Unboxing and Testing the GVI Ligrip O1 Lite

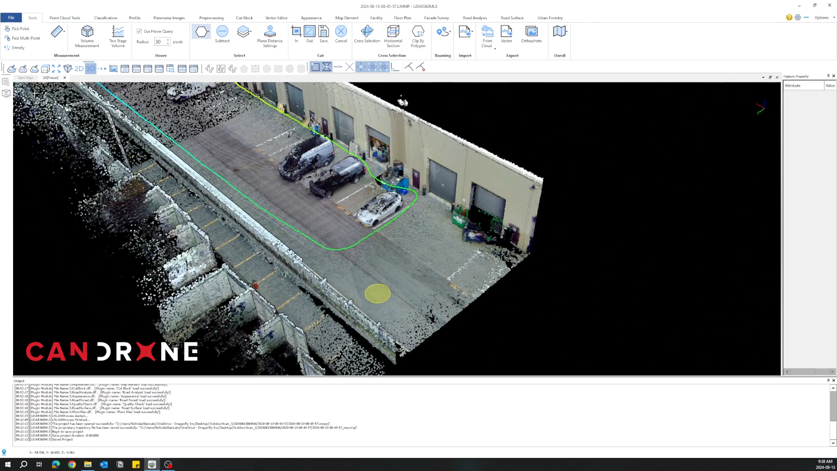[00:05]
Okay. A new generation of the Lie Grip from Green Valley.
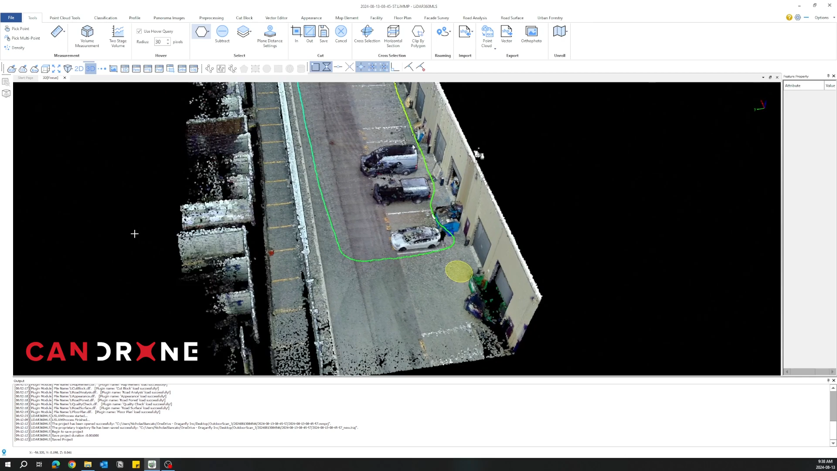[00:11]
The younger brother of the Lie Grip. That's right. Yeah. This one is three times cheaper than this older brother, which is the Lie Grip H300.
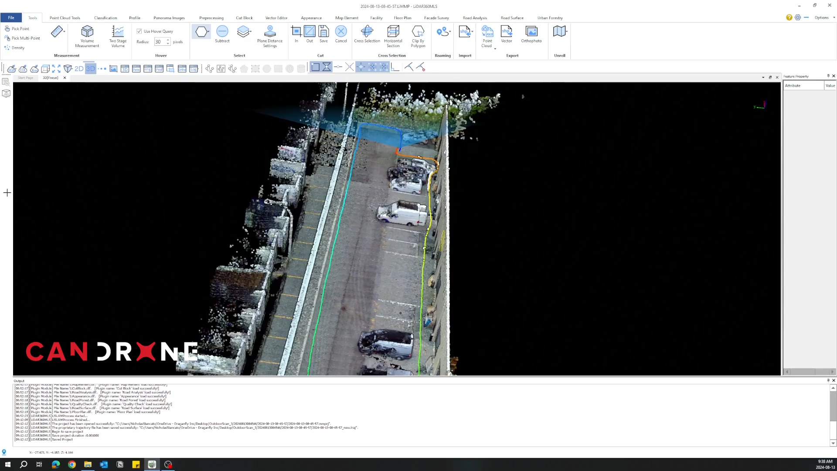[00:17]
Obviously, you know, for this price point, you know, we want to see if it's good value for money.
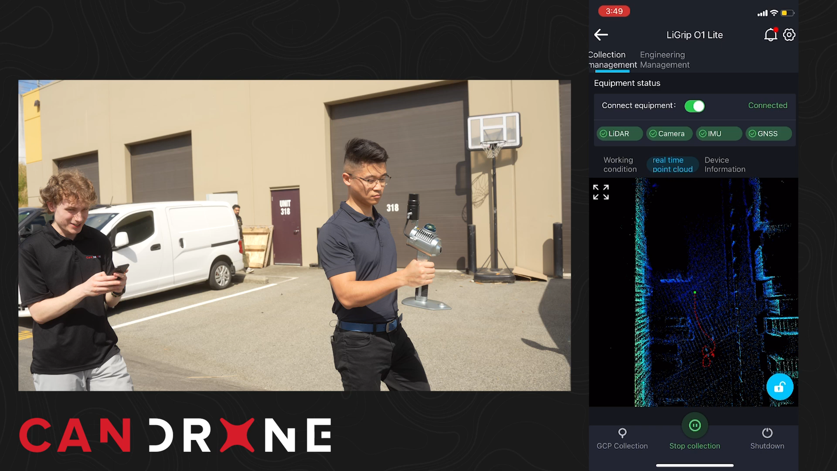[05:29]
And why don't we take a look at the real time point cloud while we're doing this too. Looks like it's picking it up. Pretty cool, hey? Yeah.
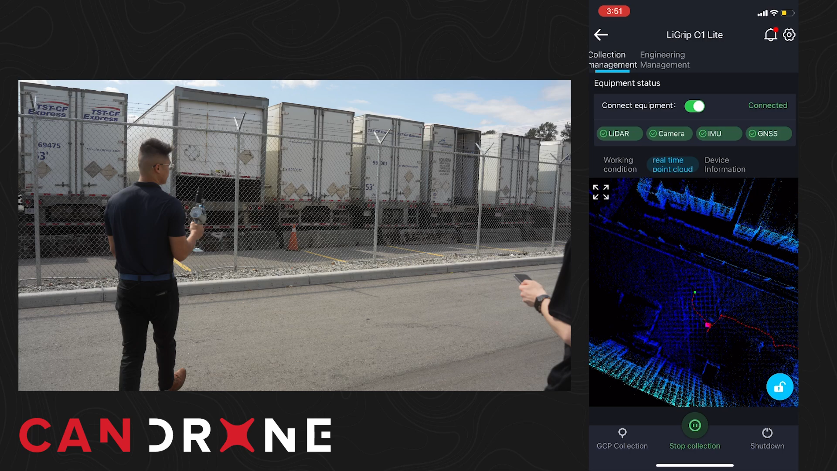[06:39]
And when you turn around to yourself, you never want to just do two long lines. You want to actually want to cut into yourself. So we were over there before. So let's close the loop by cutting to ourselves. All right.
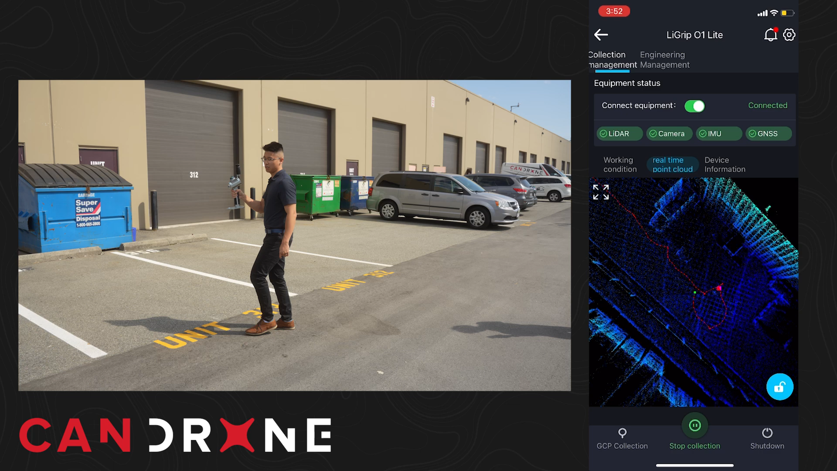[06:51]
See, on the app, we can see the trajectory. Did I cut into myself? You absolutely did. Yeah.
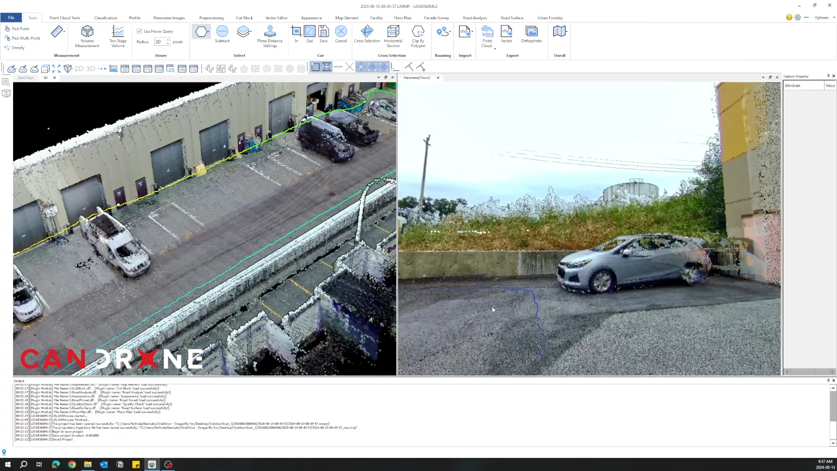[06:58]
Well, as you saw, you know, this is, you're not going to get millimeter precision on this. You know, the total system error is two centimeters.
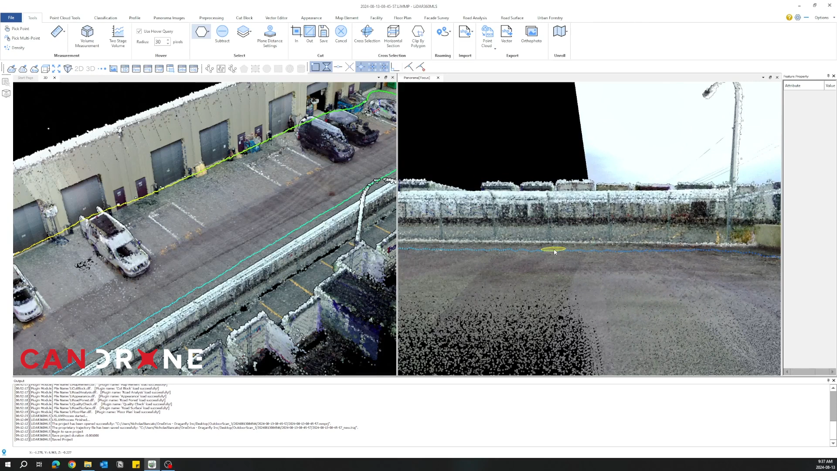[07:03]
So as you're lining it up, trying to get that bubble perfectly flat is hard, but it's within the system's accuracy limits.